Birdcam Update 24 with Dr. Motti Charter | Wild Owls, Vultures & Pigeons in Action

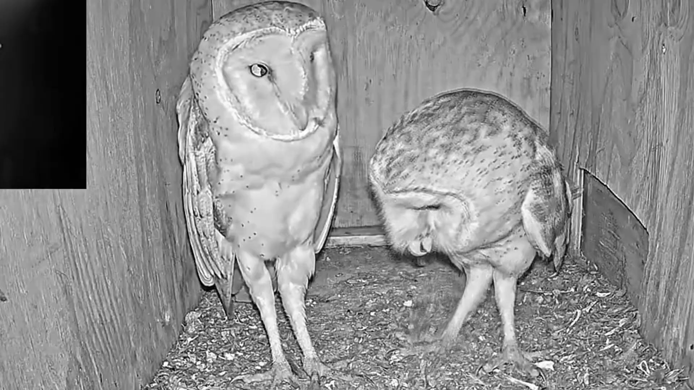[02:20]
we're in a barn owl Florida cam number one there's a pair courting intensely doing a lot of the poochie moochie the printing of the feathers there's not all done as part of courtship before the breeding season the pair shows each other that they're dedicated uh and whoops here comes another barn owl comes outside
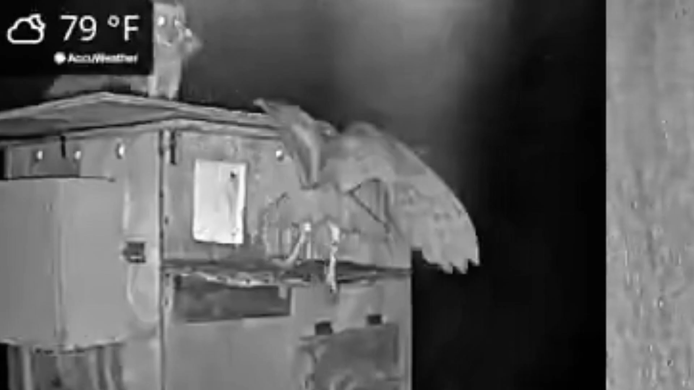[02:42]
uh no threesomes with these barn owls so they immediately show this foreign intruder out that's their box they're going to protect it that's also part of the courtship as they show that they're a team together and they will protect each other typically males fight males females fight females in a courtship period and they're doing lots of calling what just unbelievable beautiful beautiful uh birds and again poochie moochie all around kissing and a lot of preening so entering
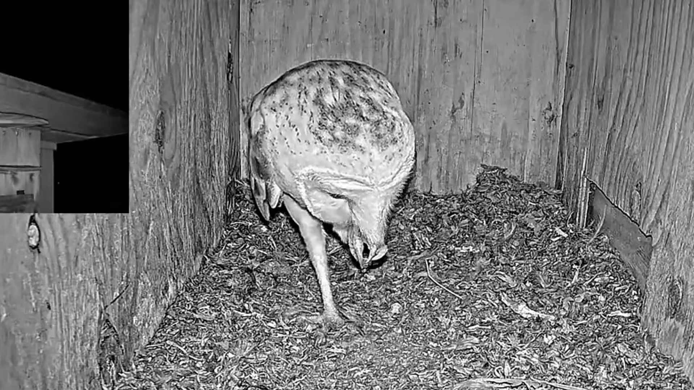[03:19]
barn owl cam number uh two there's a male uh he's trying to the female disappeared or something i'm not haven't been exactly on it but it looks like he lost his female so he's looking for a female for a mate so doing lots of calling let everybody know that he's there uh lots and lots of calling so hopefully maybe this previous female will come back or if not he'll find another mate uh this is common and something happens very frequently so we're in uh